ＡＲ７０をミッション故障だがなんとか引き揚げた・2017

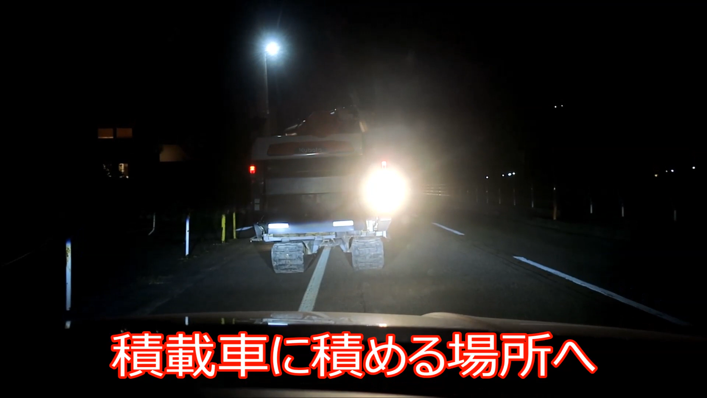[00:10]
AR70、自走してます。ゆっくりと動いています。たどり着けるのかな。